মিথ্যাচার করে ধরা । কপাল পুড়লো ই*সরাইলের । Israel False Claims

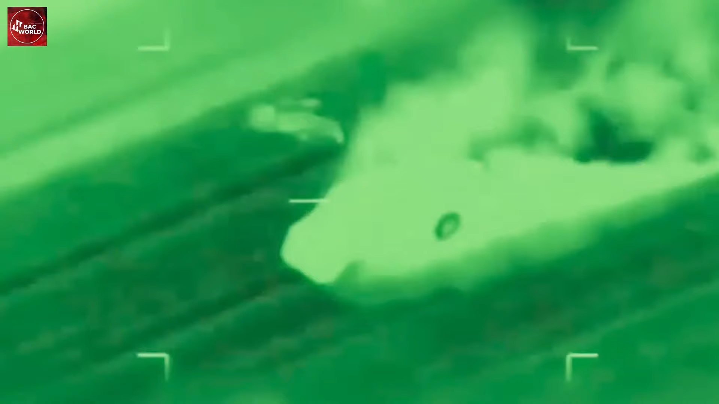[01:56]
ইসরায়েলি অ্যাপাসি হেলিকপ্টারের বন্দুকের ক্যামেরার ফুটেজে দেখা গেছে গাজায় ফিরে যাচ্ছে এমন গাড়ি এবং মানুষের উপর অসংখ্য হামলা হয়েছে।